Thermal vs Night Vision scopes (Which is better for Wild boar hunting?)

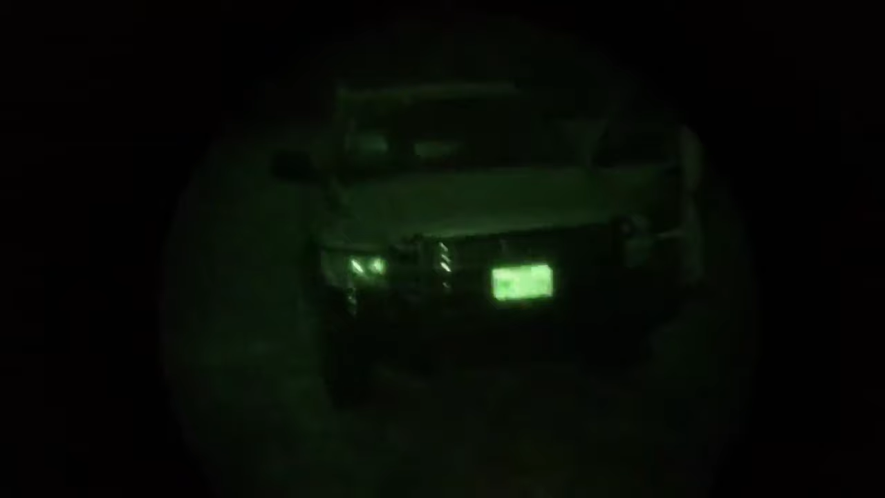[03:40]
The answer is, this allows the hunter to spot animals in the dark and can even be used to detect objects in dense foliage or behind obstacles.
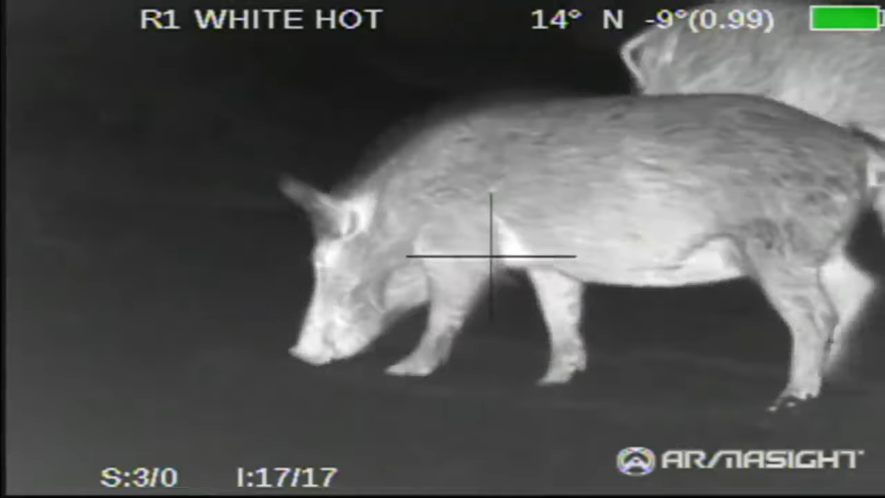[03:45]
With both of these types of scope, hunters can identify animals in the dark easily and accurately.
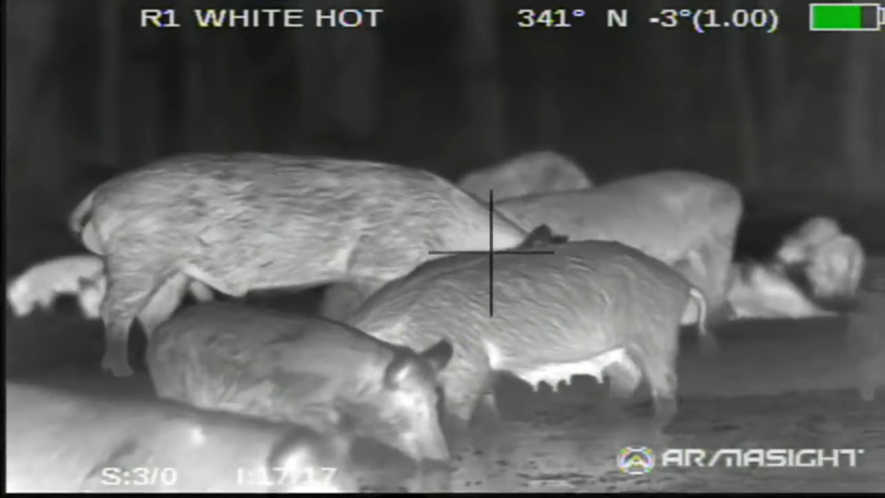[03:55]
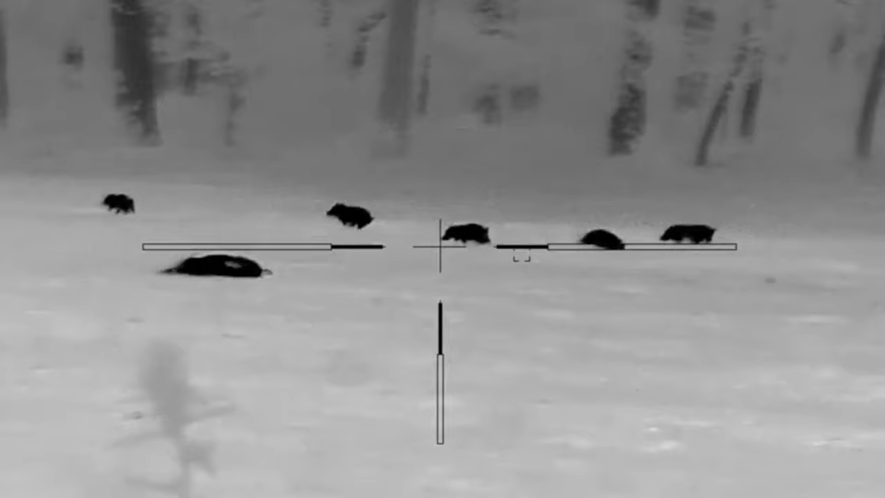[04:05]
Thermal and night vision both allow you to see in the dark, but they do so by different means.
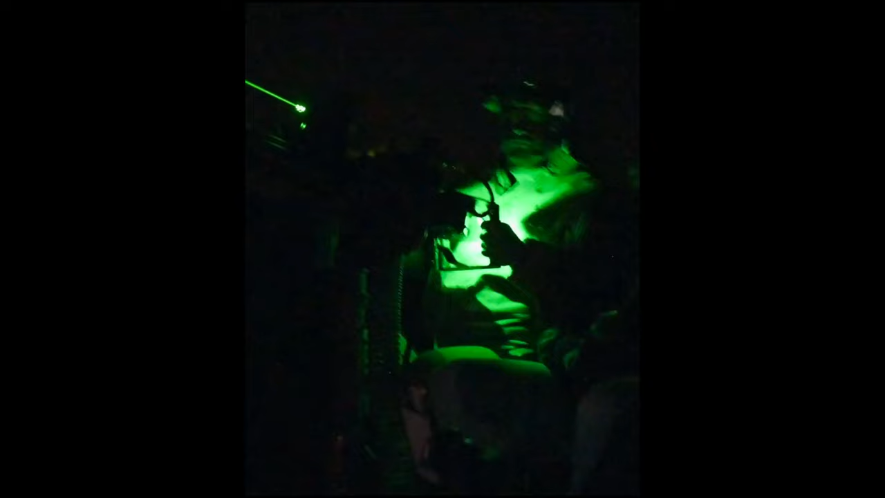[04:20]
Traditionally, this was a problem on moonless nights,
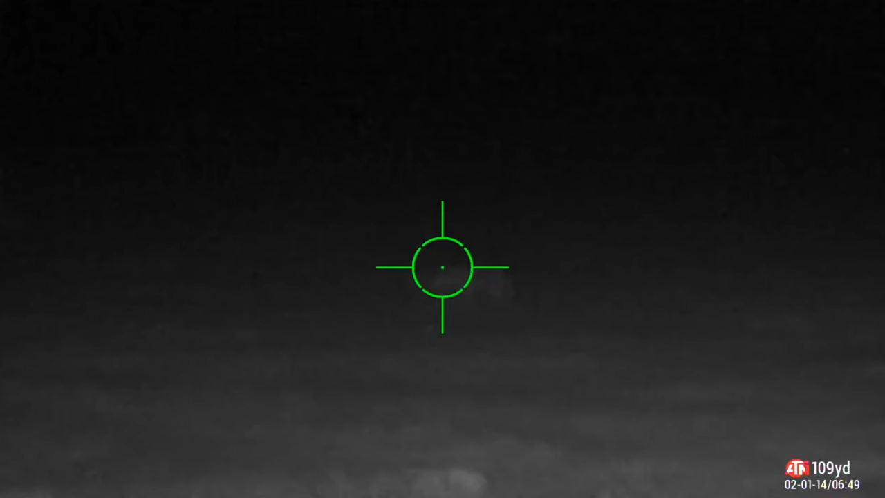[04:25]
but infrared illuminators now provide an invisible source of light anytime.
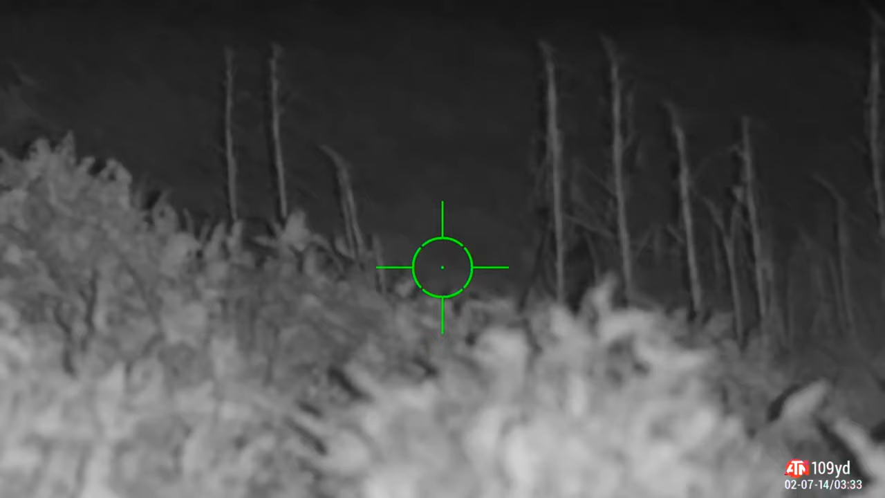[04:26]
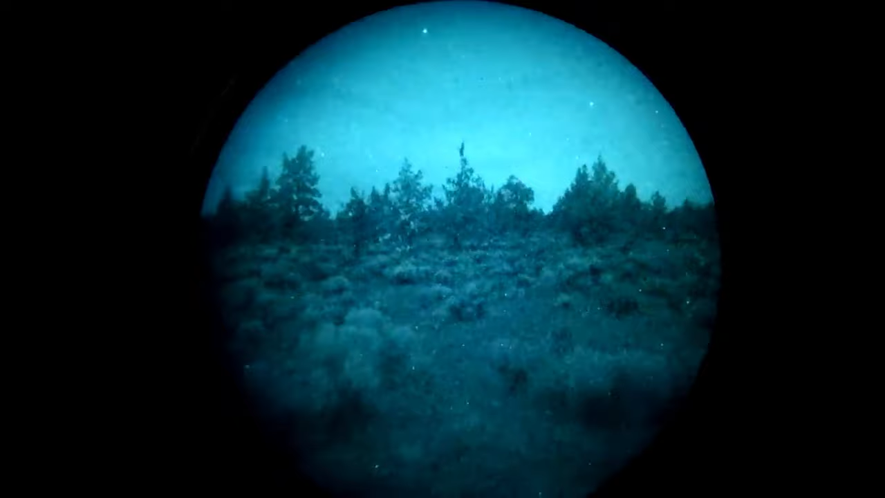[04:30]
Thermal scopes, on the other hand, work by detecting heat signatures emitted by animals,
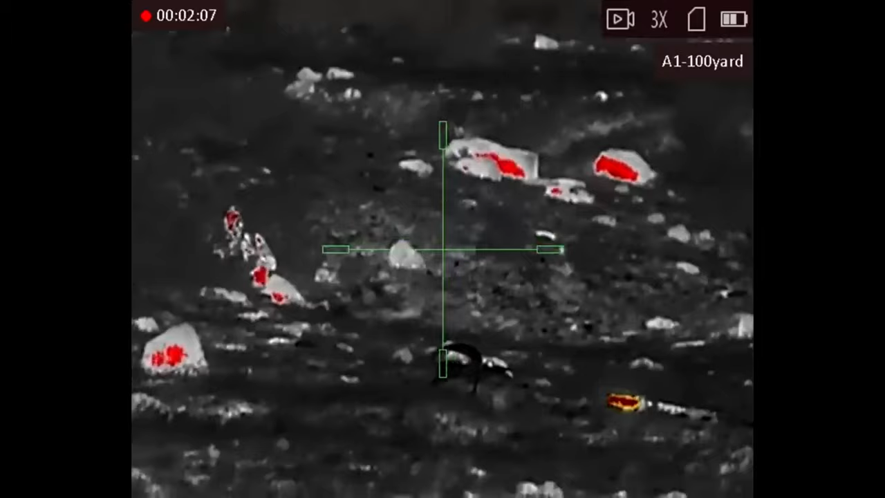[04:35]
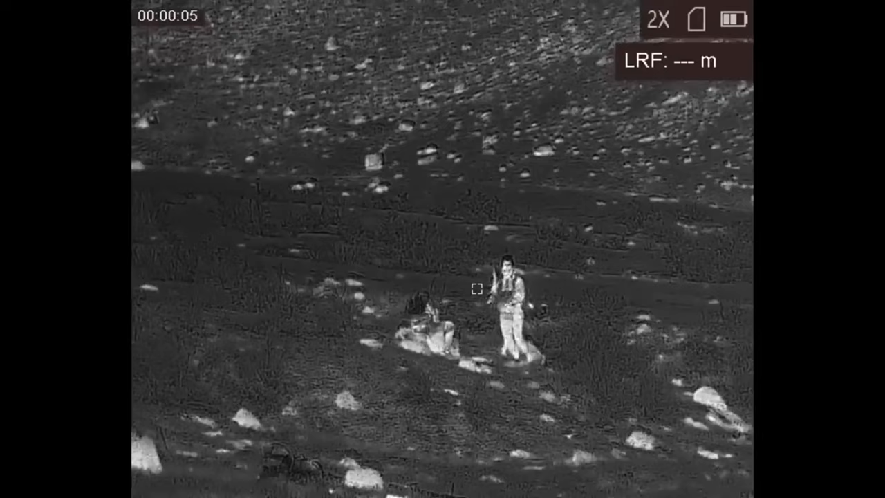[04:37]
converting these into a visible image displayed on the scope's screen.
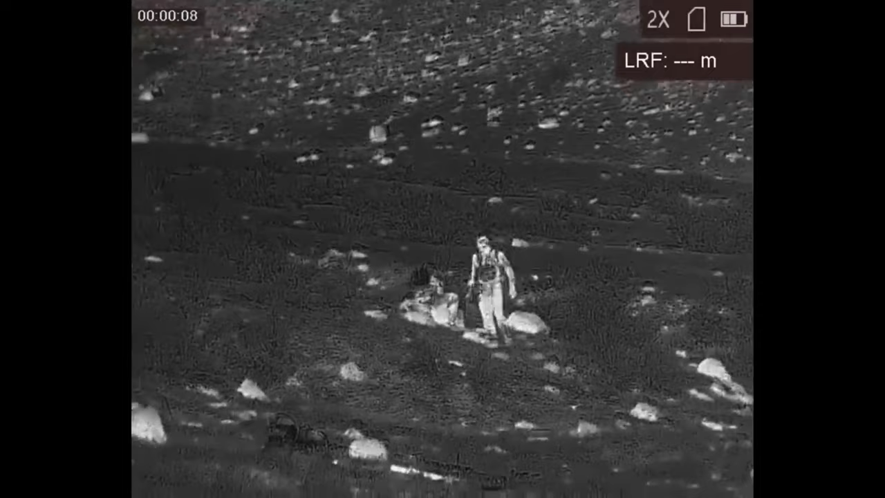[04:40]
This technology allows hunters to spot hogs from a considerable distance,
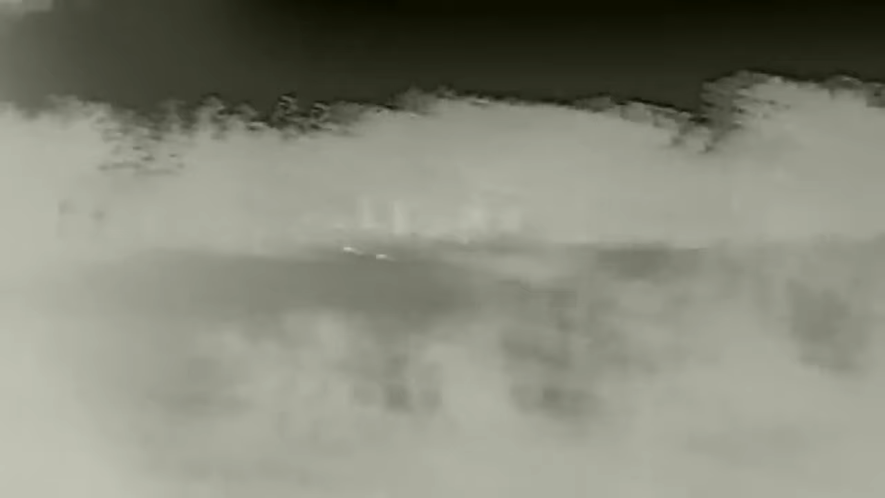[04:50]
Thermal often has a farther detection range than night vision,
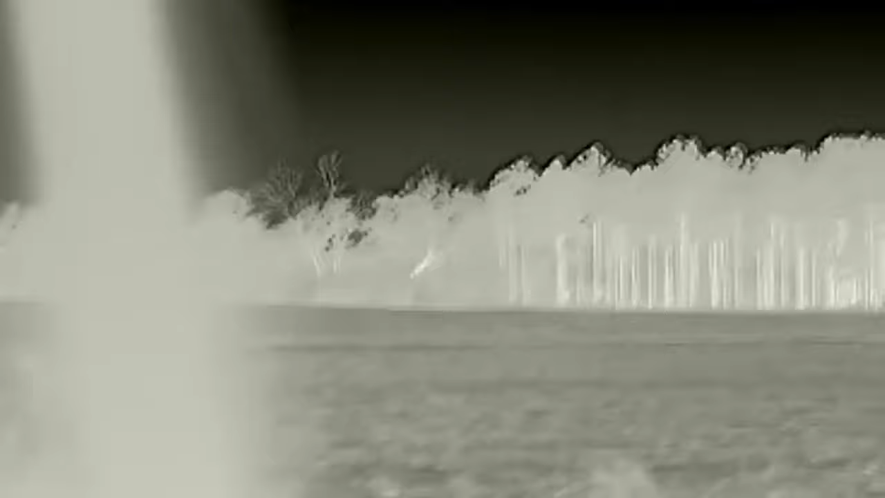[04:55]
and in many cases it's available in multicolor,
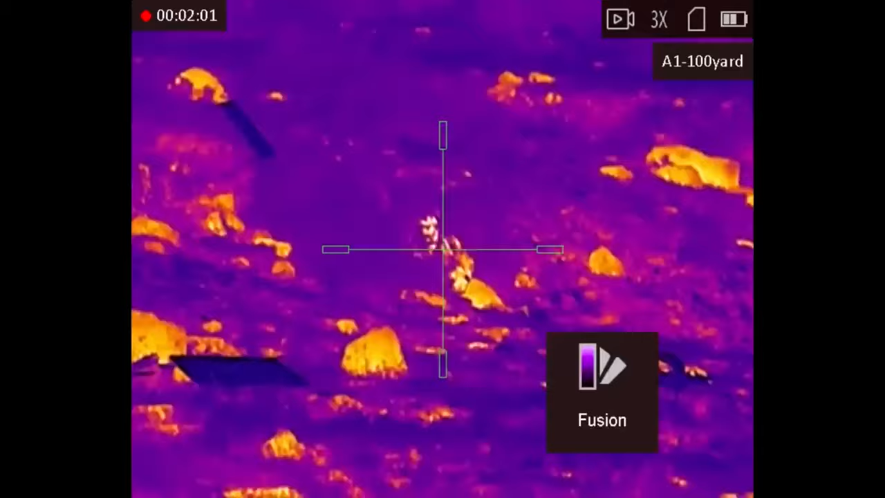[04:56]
whereas night vision is usually just black and white or that glowing green you've seen in military movies.
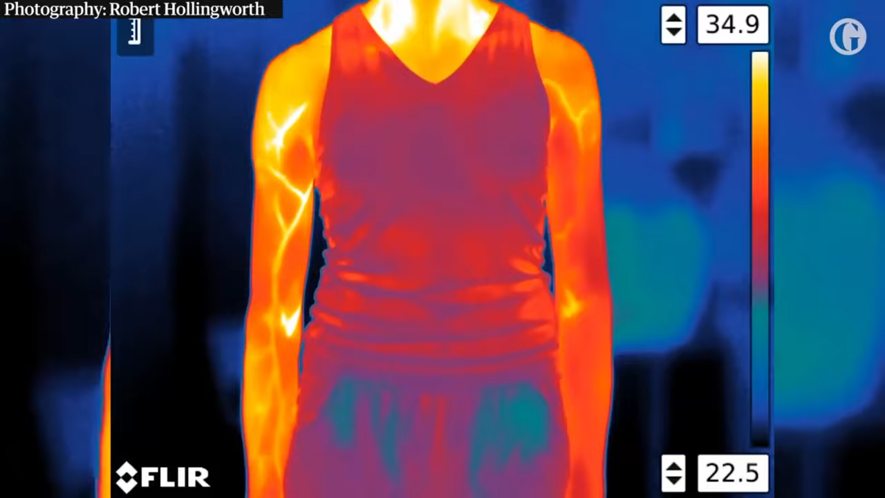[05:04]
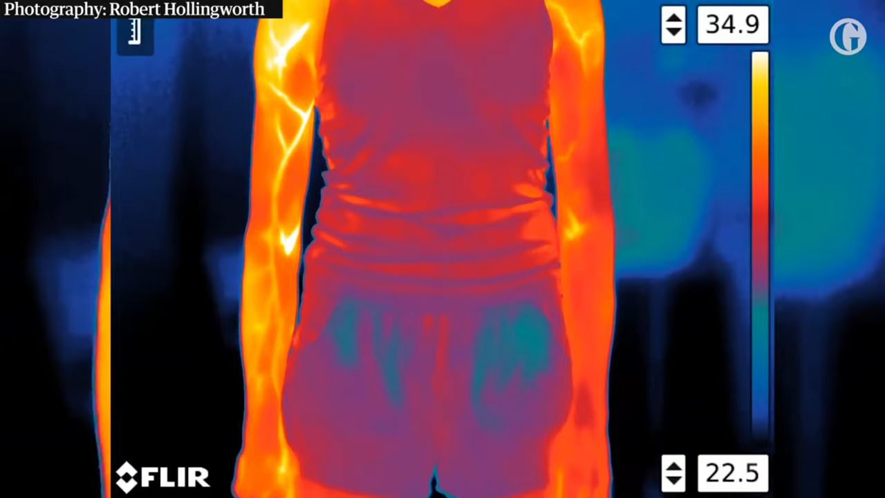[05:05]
Because it reads heat, thermal imaging doesn't require a totally clear line of sight, which means you can see the game through fog,